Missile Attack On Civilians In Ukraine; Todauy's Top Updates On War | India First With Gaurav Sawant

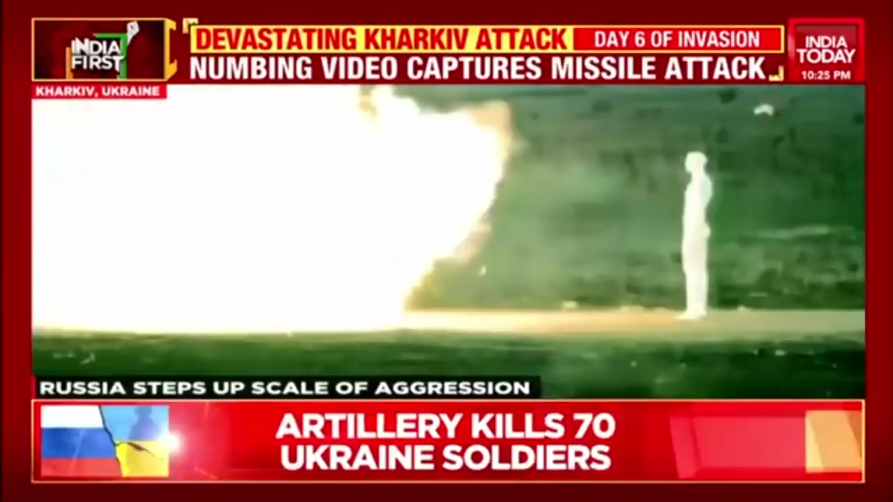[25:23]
The vacuum bomb works by igniting a fireball that sucks in all the surrounding oxygen to generate a high-temperature explosion. The blast waves singe everything inside, leaving no chance for any living being to survive.
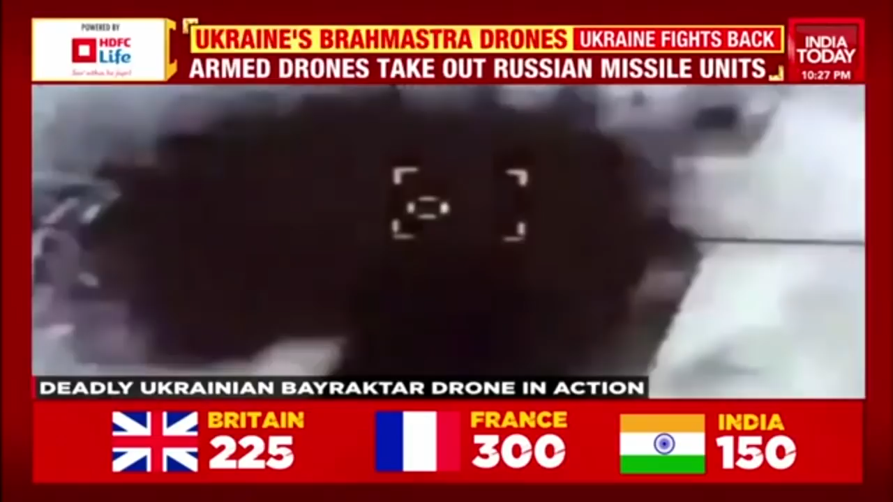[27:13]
Look carefully at these infrared images.
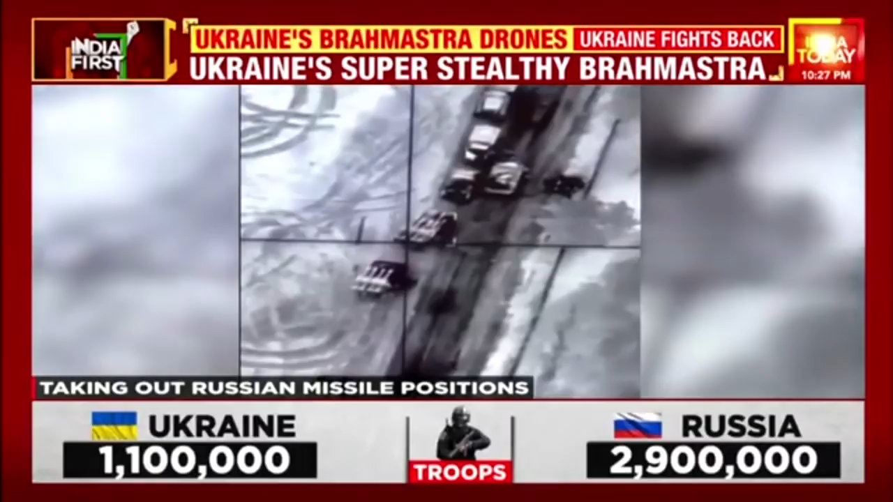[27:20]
What you're looking at is a Russian missile position being struck from the skies by a Ukrainian drone.
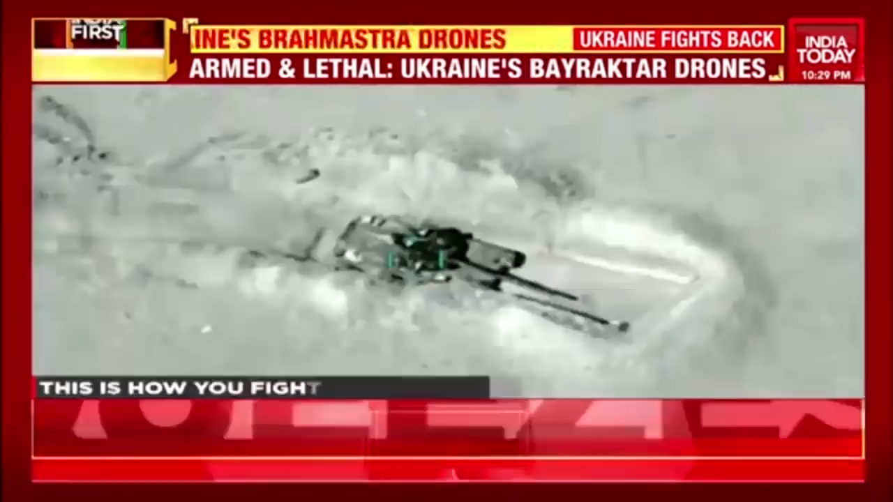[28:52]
an infrared camera module, a laser designator, a laser range finder and a laser pointer. Ukraine is the latest instance of these formidable attack drones in action.